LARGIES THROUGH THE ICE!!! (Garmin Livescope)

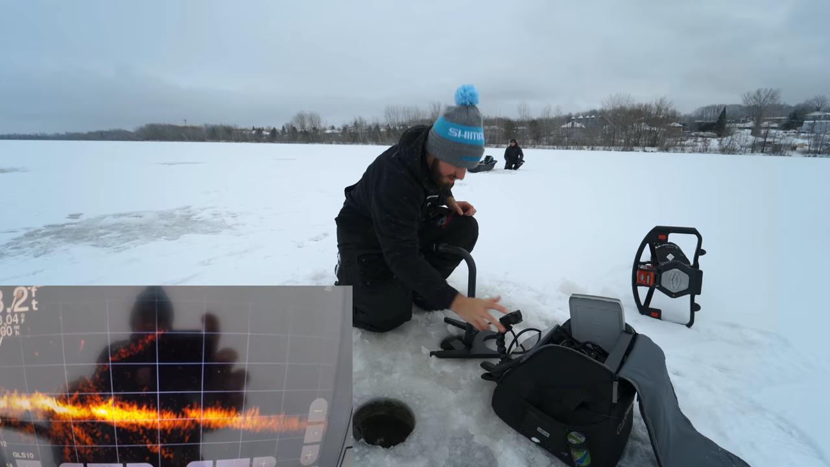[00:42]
All right, let's see if we can get this shit rolling. So hopefully we get on some fish. Oh, it's kind of cold, eh? On the cold side. I know, I don't feel like wearing my jacket. Let's see. Oh, I see my jig. I have to change my, I have a fish on me, wait. Dude, that's so cool. I have a fish on me. Dude, he's right on me. He's coming on me. He's right on you. He ate it.
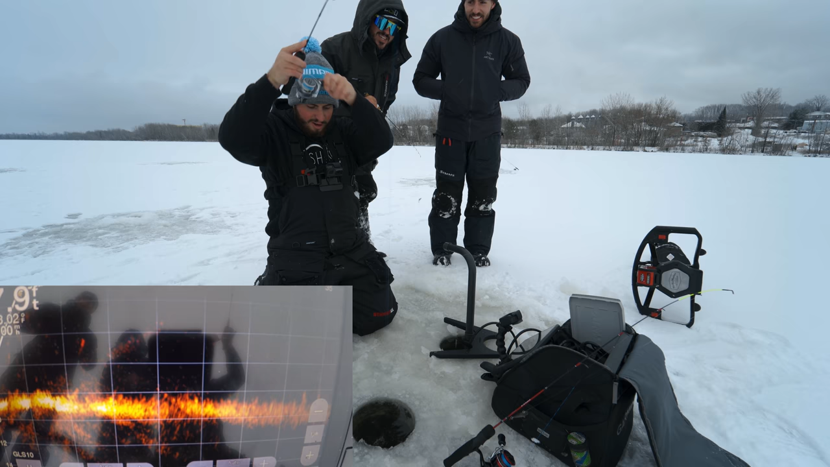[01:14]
Yeah. Yes. Little guy. Little gill? First fish on the Livescope, little gill. Dude, that is so, ooh. Oh, not a, it's not that small. Not that small. Dude, this is so sick. First fish on Livescope, little sunfish, right back. That was fun. We're just... I gotta change my color palette. Look at how many fish there are. Oh, yeah. Dude, you're playing fish. Hold up, I gotta change my color palette. This is cool. So which way is it pointing? That one's cool. It's this one, the best. That's what I need.
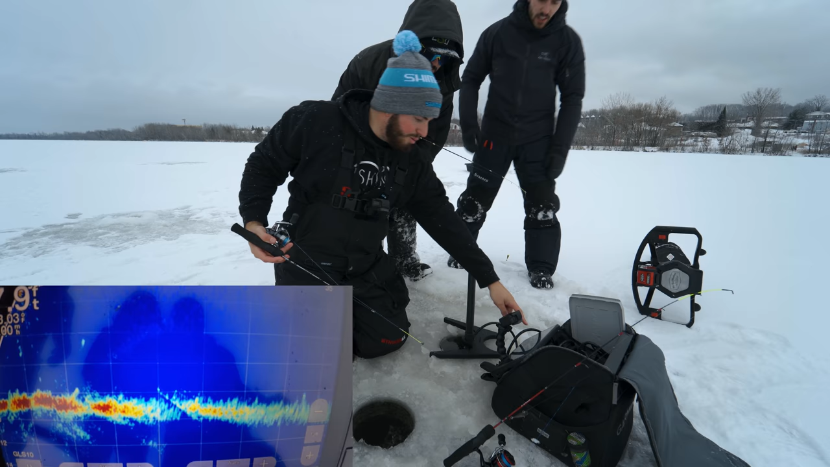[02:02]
Oh, okay. So you didn't orient it with this? No, I, because I set it up at my car, right? Okay. So when I did it, like right now it's backwards. Like I would want my jig to be here, but it's over here. But like I don't have it on down view. See my jig just dropped down? Yeah, yeah. It's because it's aiming over there. Check. Yeah. Look at that. Right now, those are big sure marks. That way. Yeah. Those are big marks. Pretty sure that's that way. That way? They're pretty high. That way? Those fish. I want to catch those fish. These guys? Yeah. Should I get some more? I might switch off the tungsten jig, switch to a rattle bait for a bit.
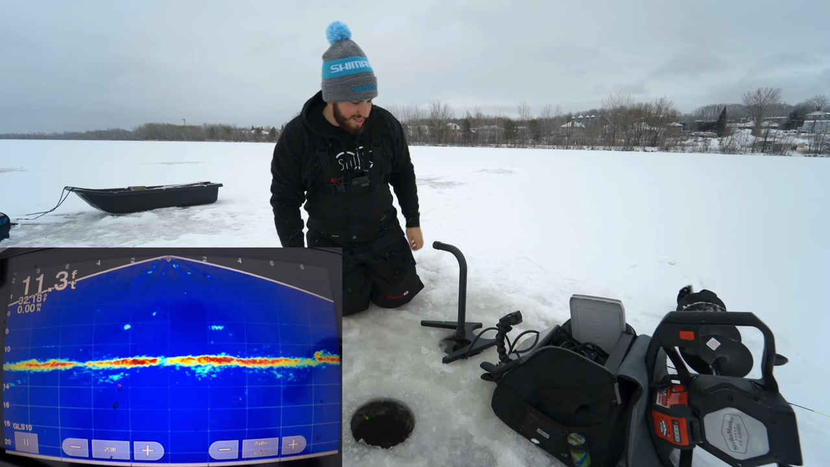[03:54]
Big girl, eh? Were they crushing the rattle bait at all? No. No, so why am I using it? Oh, big girl. Oh, we gotta go see that. Oh, you're gonna bring it over? Yeah, I'm coming over. Amazing.
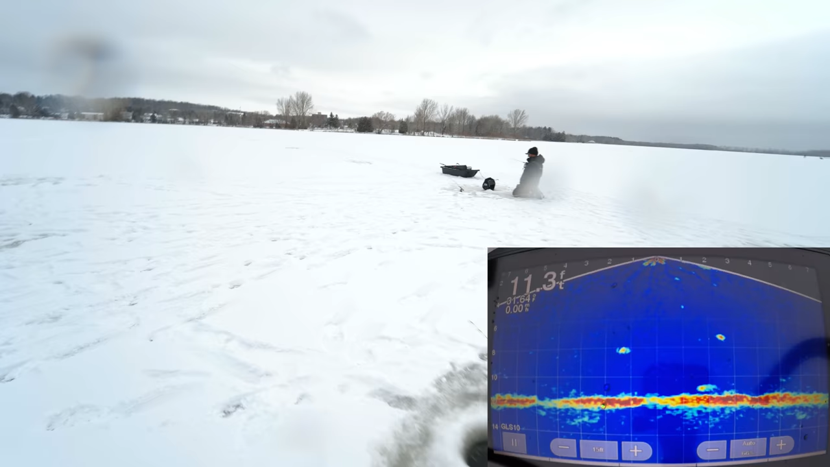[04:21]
Oh, I just had one cruising under me. He's on the rattle bait. Oh my god, there's two. They're on the tungsten. Do you have to keep it in their face or do you have to do the pull away like walleye? These fish just cruised right past me, right there. There's another one coming in.
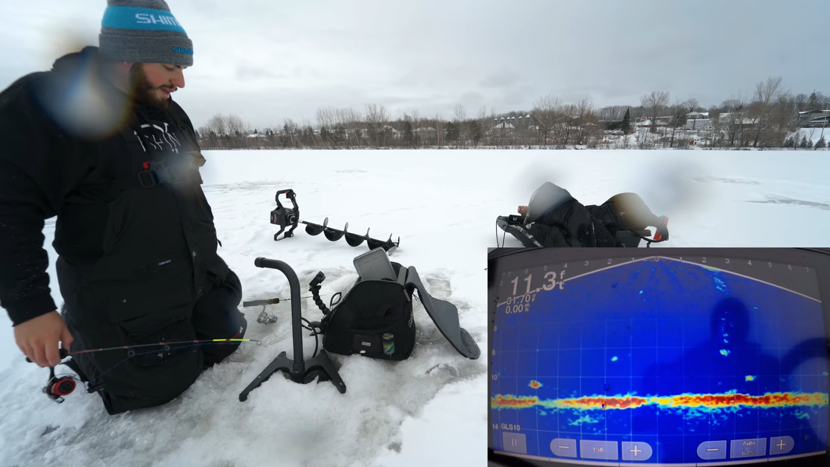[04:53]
On the left side though. Oh, right here. On the tungsten jig. Come on. eat it on the live scope. Oh no.
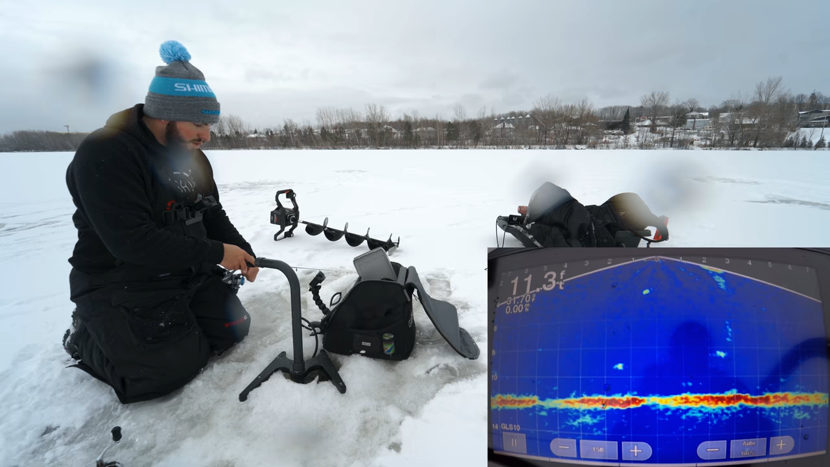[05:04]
Do the double fisting action. I had like four fish come on the screen. Okay, this one's coming in from the left, super hot. Come on, eat it. Dude, they're all ignoring me. What's the problem? They're all ignoring me. I got nothing. I had like four fish cruise through when I first set up and then nothing. My God.
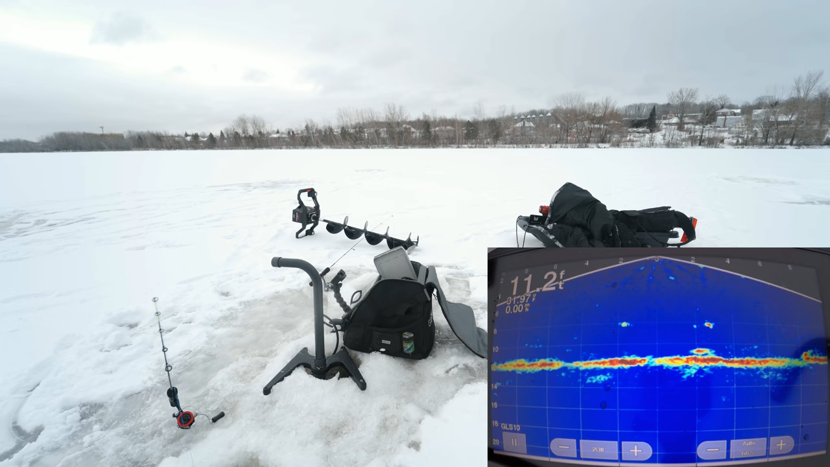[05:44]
On screen: depth 11.2 ft
I know. I never catch fish. Oh my God. You guys are both getting bit, man. That's the trade-off. Oh, I just had a fish cruise under me. How surprising. I love just being a bitch for the camera. Oh, he turned around. He turned around. Oh, there's one under the tungsten jig. Oh, as soon as I move, these spook. See, that shit you don't see on a flasher. You do see it. You see him come out of frame. Yeah.
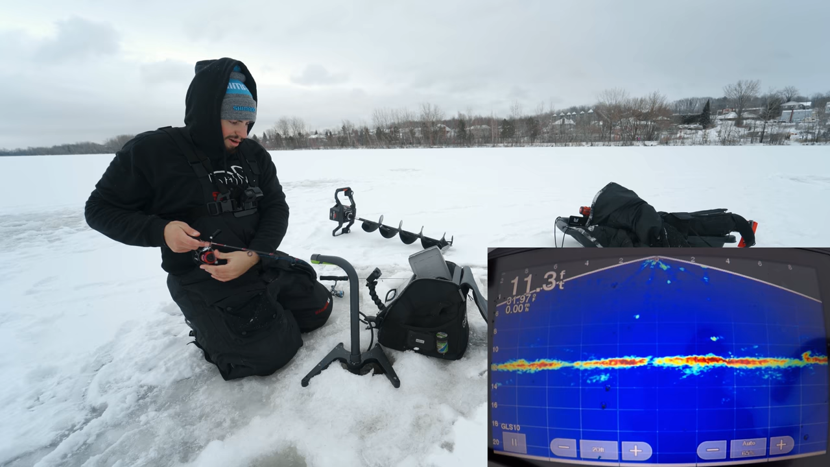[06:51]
On screen: depth 11.3 ft
It's a perch. All right. Perch. Everything but a bass. On the rattle bait too. I could tell right away though it wasn't a bass. And if it was a bass, it would have been pitsy, baby. Oh, big fish cruising in on the left. I mean, right. I have to remember that it's inverse. He's on me. Crushed it. That's a bass. That's a bass on the live scope. Oh, yeah, not a bad fish. Not a bad fish. Oh, I got hooked. Oh, shit.
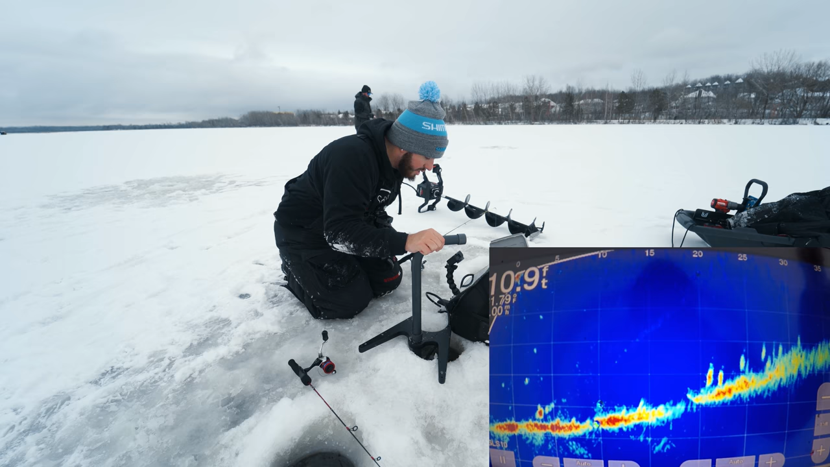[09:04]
Perch, bass, yeah, for sure, bass. Oh my God, dude. I don't know exactly where I'm facing, but there's like four fish. Yeah, they're probably all oh my God. Oh my God, they just decoily as soon as you got up. No, wait. They oh, were probably, Chris, there's a big ass cool. Look at that, like one, two, three, four here. Look at all those fish though. That should be pointing towards your hole. Really? Right now, yeah. Should be, because that 90 degrees from my transducer is 90 degrees from the way the pole's pointing, and I'm picking up my hole right here,